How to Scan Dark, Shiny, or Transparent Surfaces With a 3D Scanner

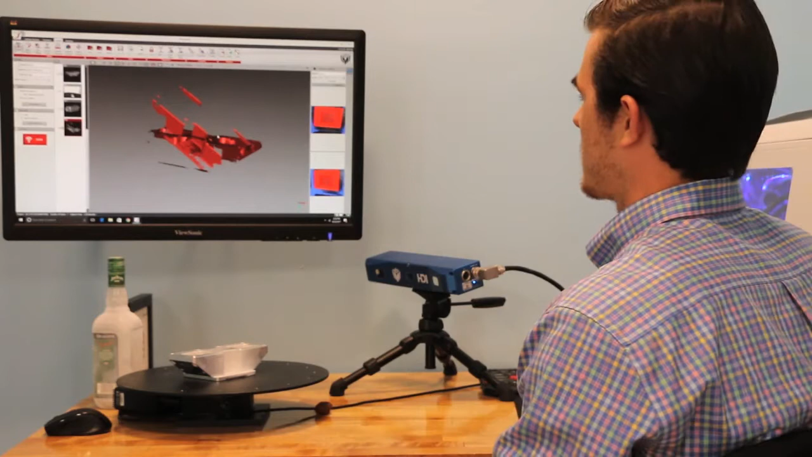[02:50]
So, these are just the different files. I'll pull up the full completed model. So, here is our full 3D model of the part.